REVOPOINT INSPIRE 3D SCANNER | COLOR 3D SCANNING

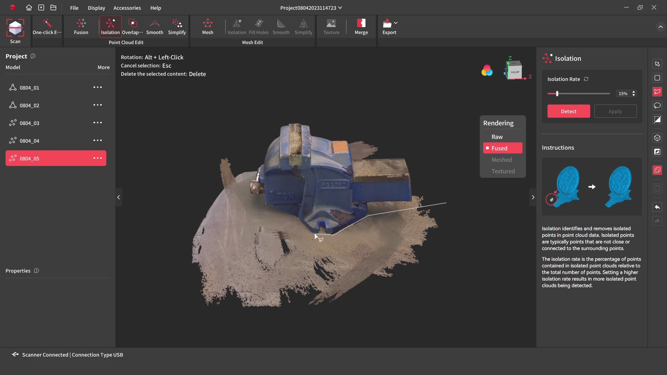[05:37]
Next the base is removed by using the selection tool, and pressing delete.
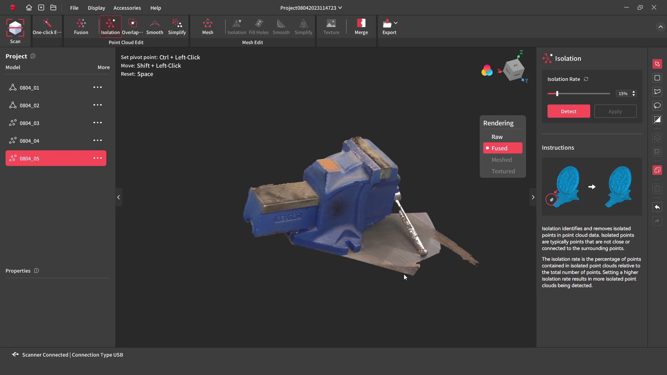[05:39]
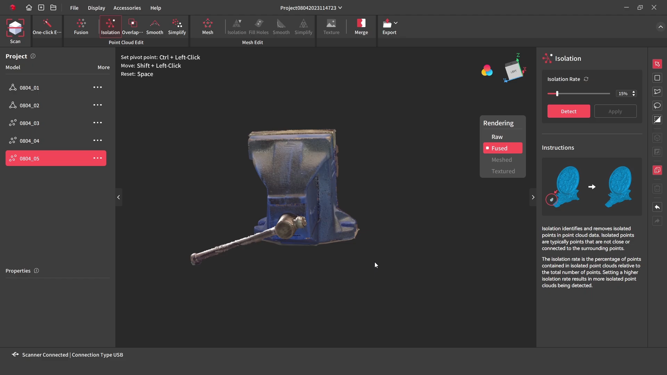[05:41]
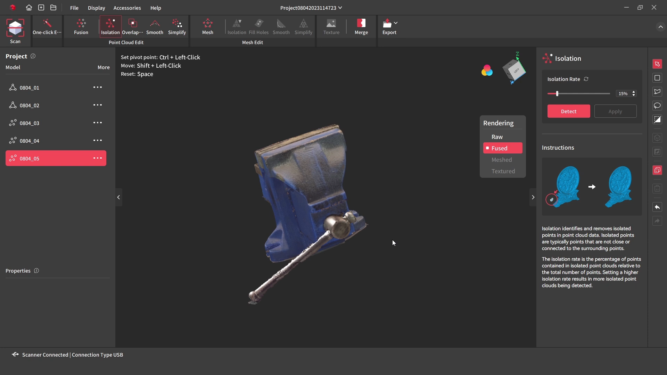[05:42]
With the model already starting to look a lot better, the model can be now processed into a mesh.
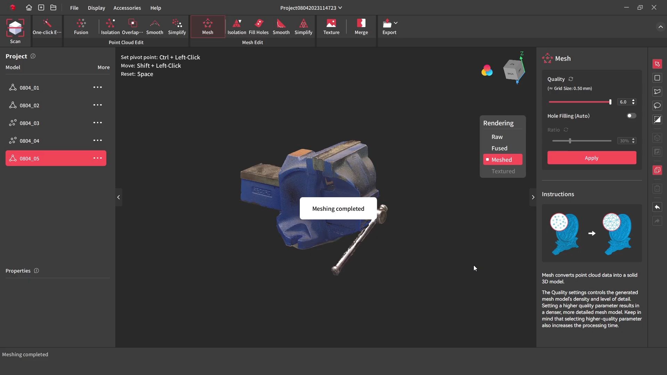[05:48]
We can use the mesh isolation tool to clean any further unneeded points around the model.
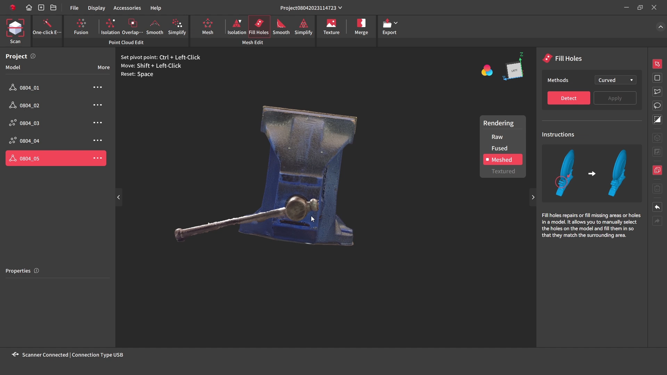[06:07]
With only one scan, there are a few minor details missing on the underside, and on the handle as this is highly reflective.
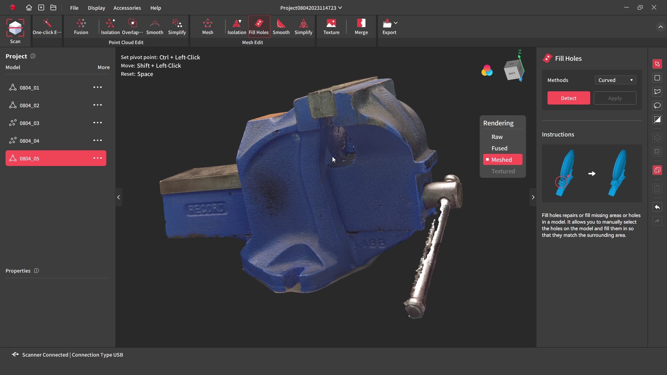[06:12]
These areas can be improved by taking additional scans, and by using the powder spray on the reflective handle.